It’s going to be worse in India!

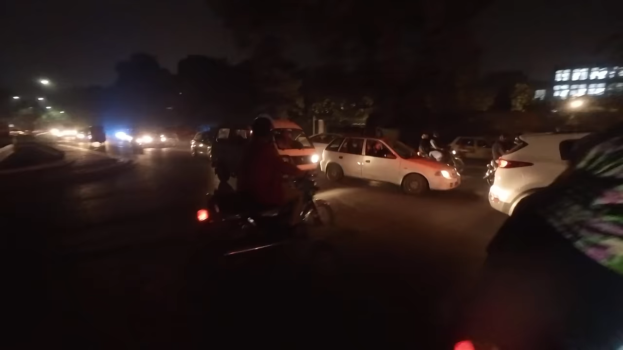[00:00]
That, my friends, is a crossing.
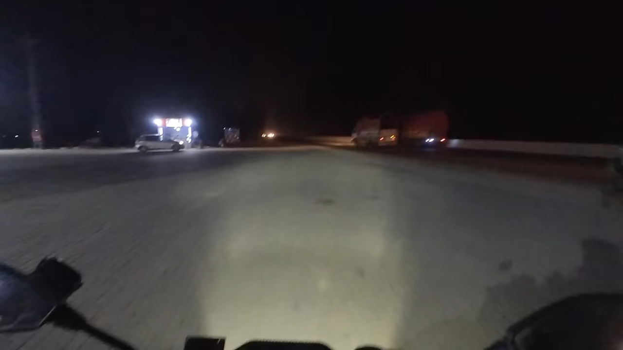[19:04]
Nah, they're just kids, eh? Whoa. No lights, no freaking lights.
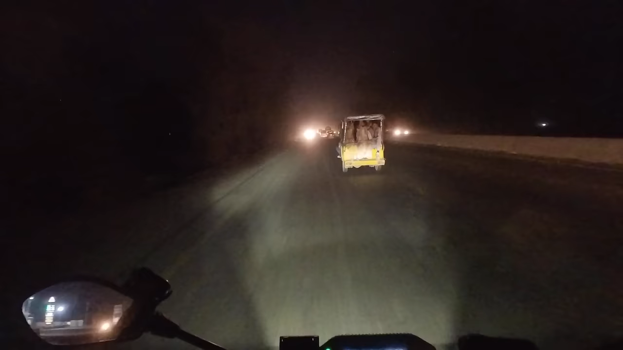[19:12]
Police goes the wrong way. Jesus.
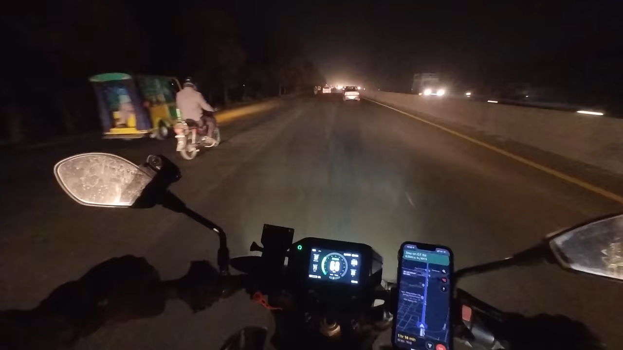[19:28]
Okay, definitely back in Lahore in the outskirts.
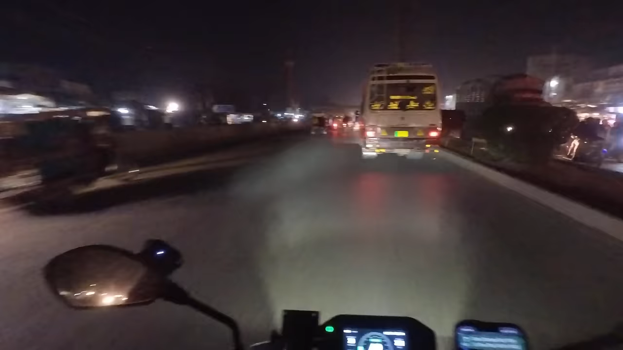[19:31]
Oh, it's just super busy, eh? I mean, it will all get a little bit better once I get a little bit closer to the center, I know that. And also the area I'm staying in is not gonna be as crazy, but the outskirts are always just so hectic, hey?
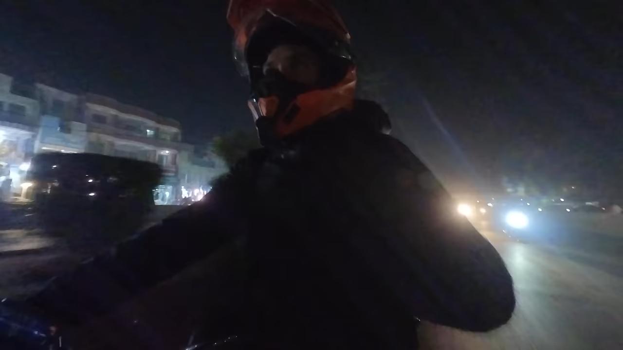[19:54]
And dusty. I have a little bus again. I'm trying to stay behind the bus here. Because he has the proper horn for this. Oh, gee. Oh, these roads, hey? Fuck. Yeah.
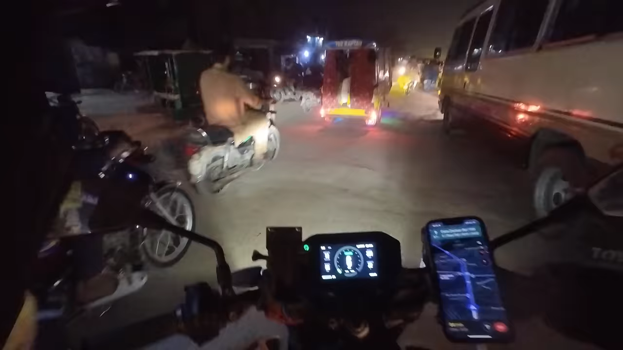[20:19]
Oh boy. Welcome back to the madness.
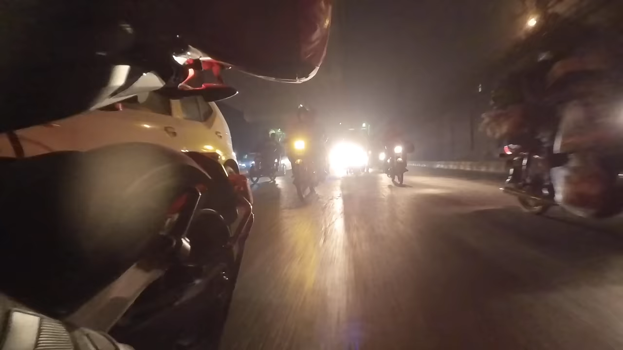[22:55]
That, my friends, is a crossing. Just praying to God, and then it just go.
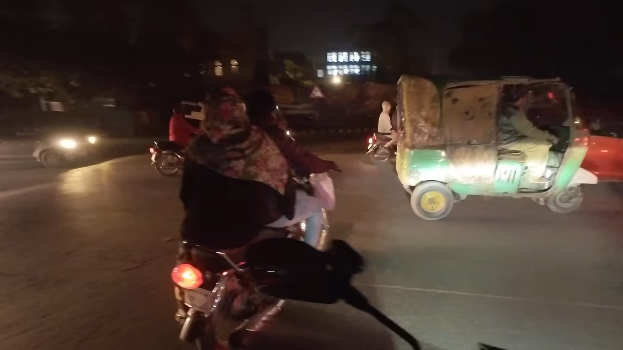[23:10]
That's how they do it here.